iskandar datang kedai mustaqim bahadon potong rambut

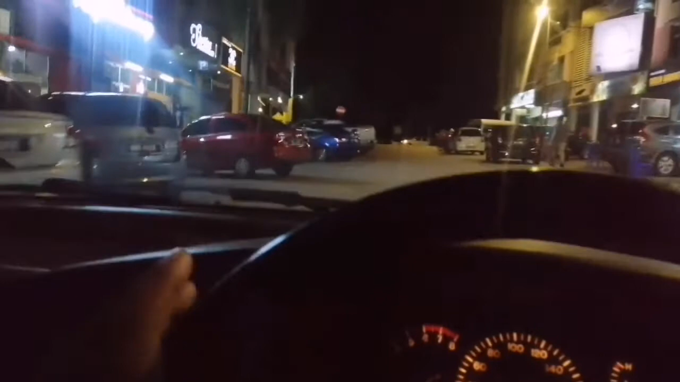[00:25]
Ke kedai Farid, ini dia. Oh, kedai dia yang sini. Ya, ada dua kedai. Alright, ini dia kedai dia.